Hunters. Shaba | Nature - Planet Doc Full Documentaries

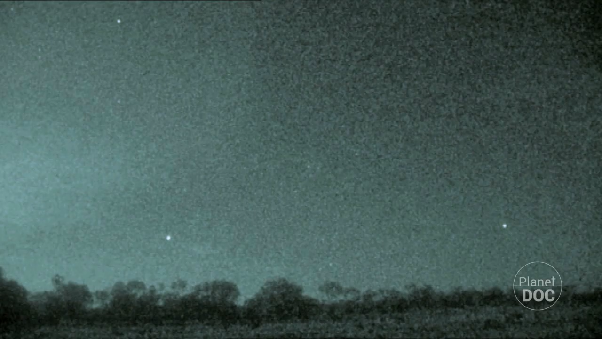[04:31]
Night falls over the Awaso Nagiro.
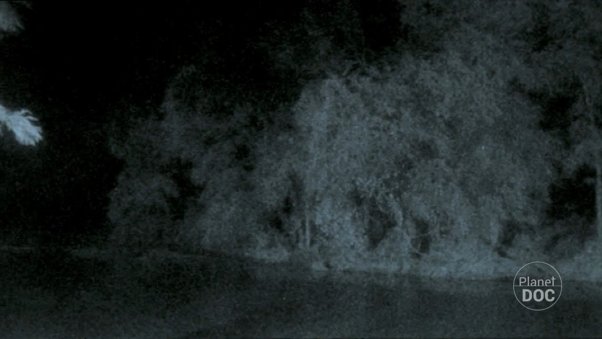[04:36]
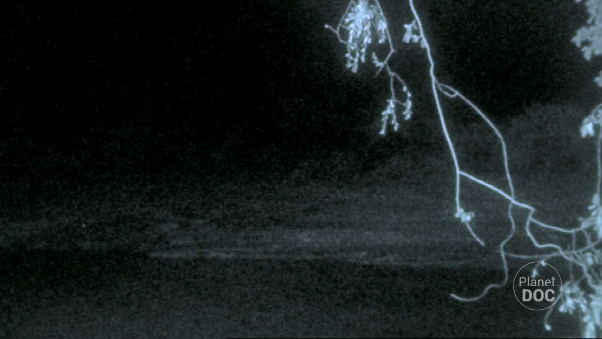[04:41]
Along the dark banks, long shadows emerge from the water in search of the warmth of the sand, heated up during the daytime hours.
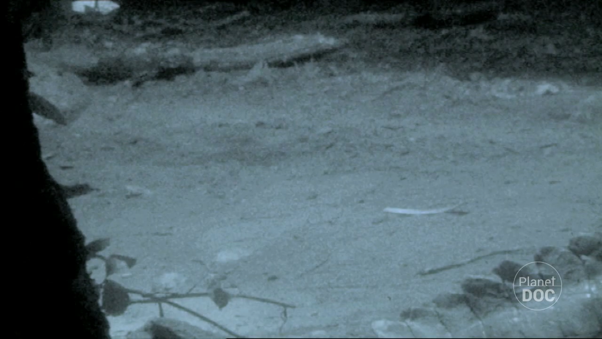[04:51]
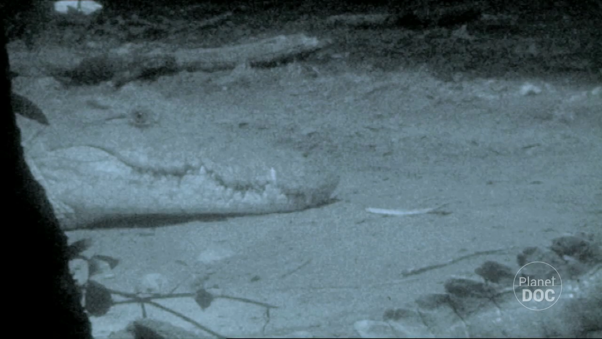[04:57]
The metabolism of the Nile crocodiles depends on their body temperature, and this in turn depends on their surroundings.
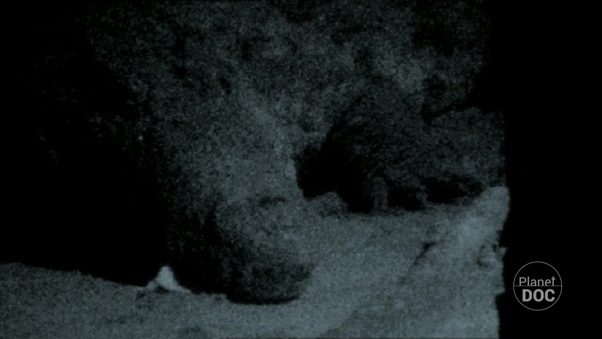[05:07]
So, at sunset, the narrow shores of the Awaso fill with these dragons.
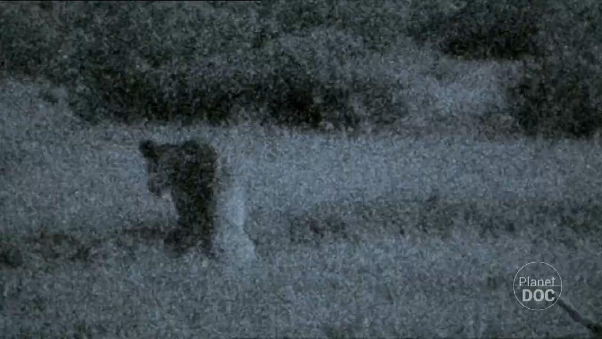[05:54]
three elephants emerge, and no hunter in Shaba would dare disturb them.
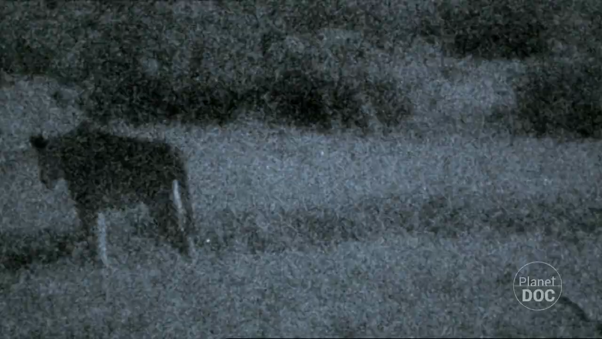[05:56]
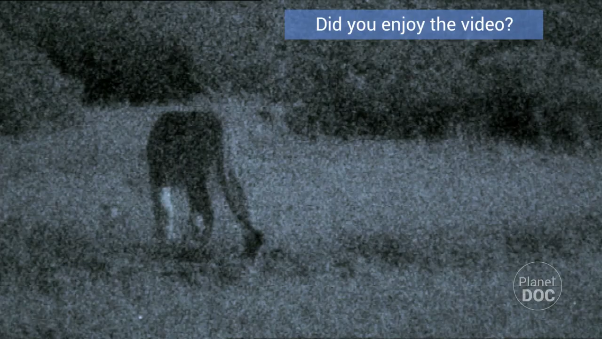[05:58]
So the lionesses lower their guard and rest, waiting for other signs that reveal the presence.